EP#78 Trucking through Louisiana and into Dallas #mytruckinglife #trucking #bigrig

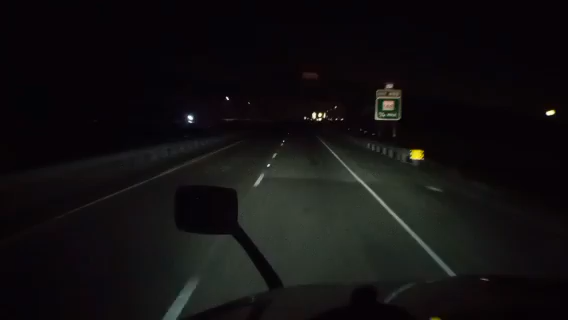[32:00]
Yes sir. I want to get a view of it all lit up coming in from this way. I've seen it coming out all lit up, but I haven't seen it going in all lit up. It's a totally different view. So we fixing to get it going in. Yep. All right, folks, we are 2.5 miles from the 175 cut road. Yep, 2.5 miles.
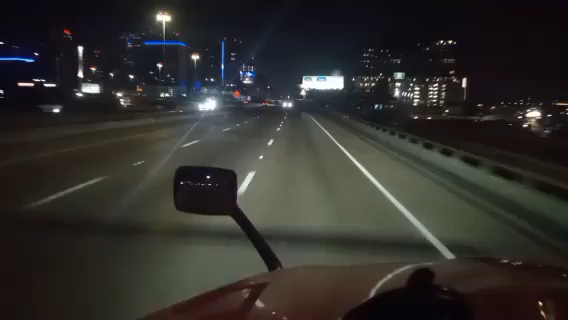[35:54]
Yep, yep. Take exit 286A on the right toward I-35A North. Looks pretty cool. Oh, this looks cool. I always love coming into the big cities when they're all lit up. Yep. Now we are about 17 miles from delivery.
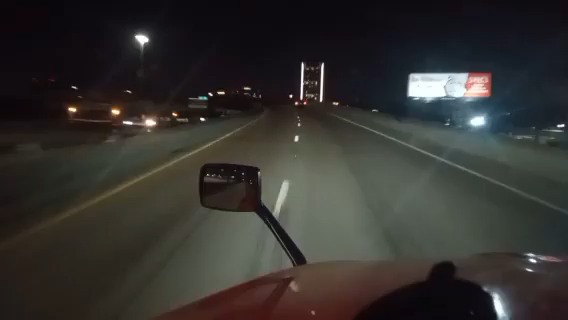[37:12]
Alright, alright. Get around this curve. Ooh, slow down. Yeah, yeah. Alright. See how them lights are glowing on the side of that building? That looks cool too.
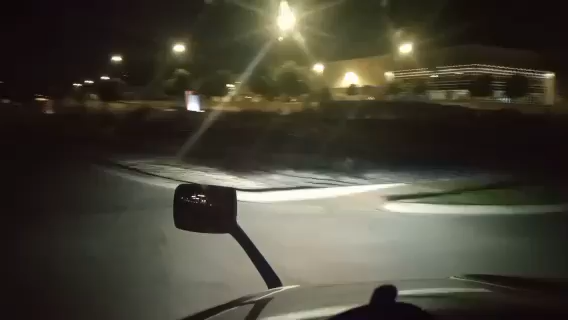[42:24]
here we are, folks. We are now here. So, yes, sir. Let's get in here and do our drop and hook.
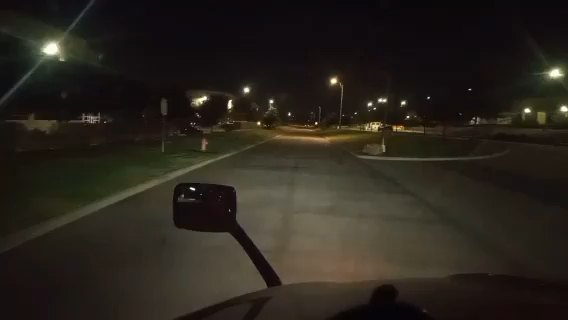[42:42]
Arriving at Dallas Yard on the right. All right. So let's go. And another load successfully delivered.